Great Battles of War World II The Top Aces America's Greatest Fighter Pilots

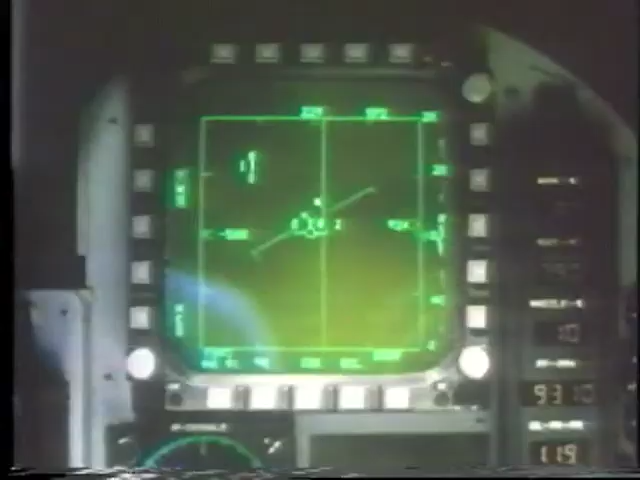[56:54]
The track while scan mode tracks up to 10 threat aircraft and prioritizes up to eight for maximum situation awareness. In less than three minutes from the alert, you're 20 miles from base, flying faster than Mach 1. With the F-20's look down radar, you're locked on to the low-flying intruder. Pilots in current front-line fighters would only now be breaking ground.
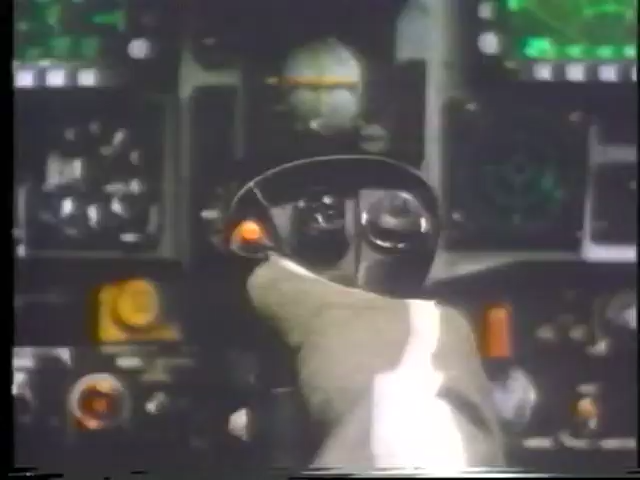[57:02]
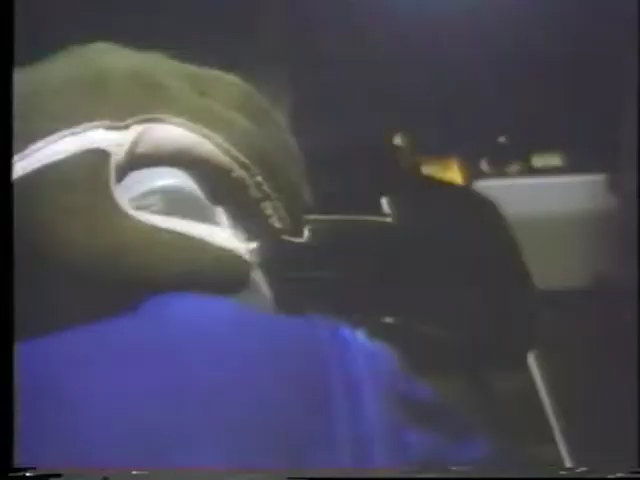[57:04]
Controls on the stick and throttle reduce your workload.
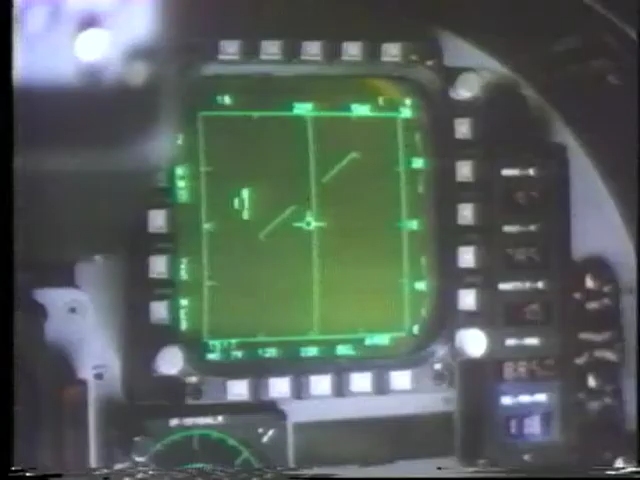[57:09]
Select radar modes, weapons, sparrow and sidewinder missiles, and head-up display.
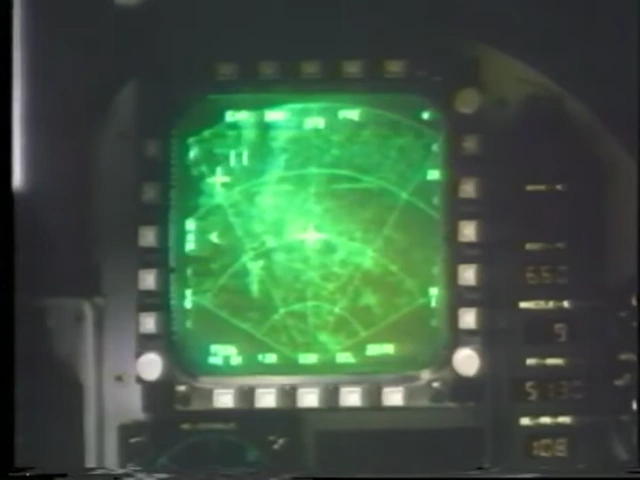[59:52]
The freeze mode lets you continue to navigate without emitting radar energy,
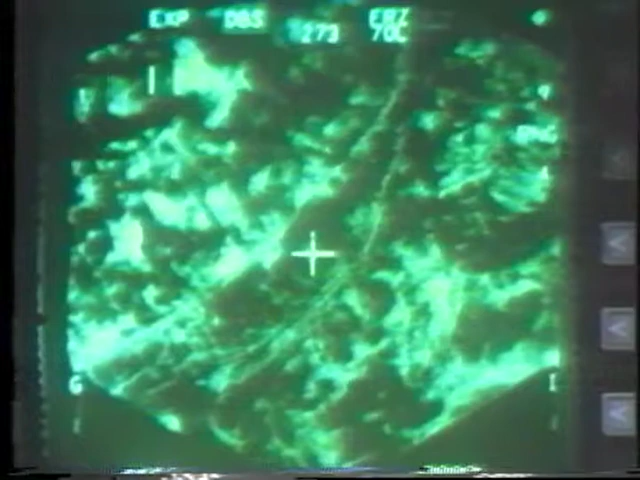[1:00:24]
The Doppler beam sharpening mode allows for precise target designation.
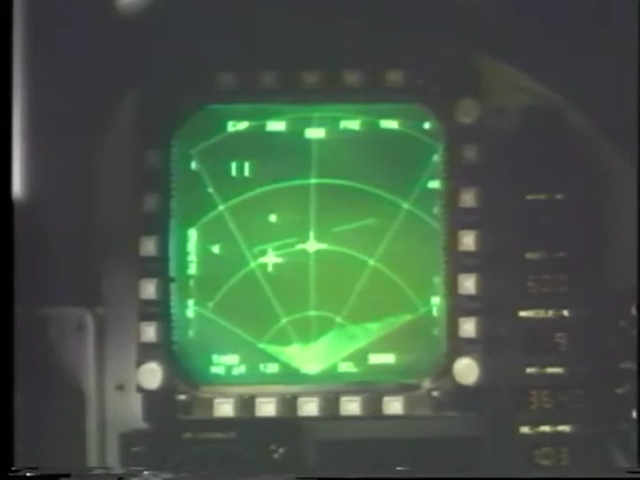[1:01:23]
With the freeze and moving target modes, you increase your chances for surprise by firing a harpoon missile from over the horizon.